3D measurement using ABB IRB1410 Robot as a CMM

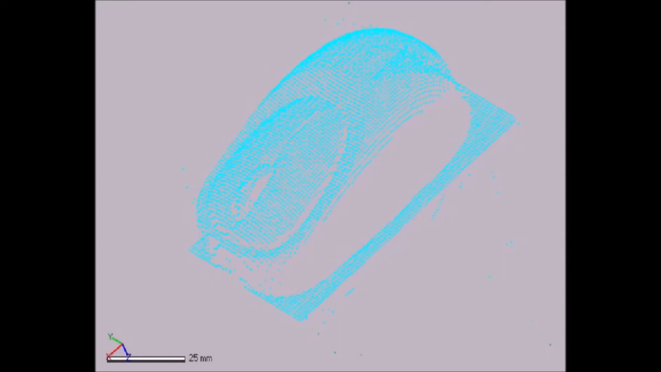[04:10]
The point cloud is processed and a surface is generated.